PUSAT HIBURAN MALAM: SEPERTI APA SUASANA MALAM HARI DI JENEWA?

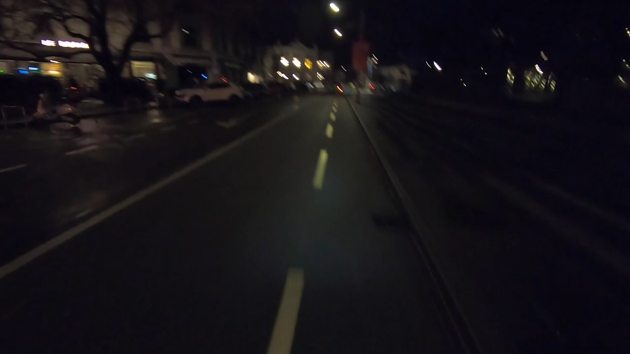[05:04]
Tapi meskipun sudah ada jalur sepeda seperti ini, ya harus tetap hati-hati ya, karena ada pengguna lain di jalan.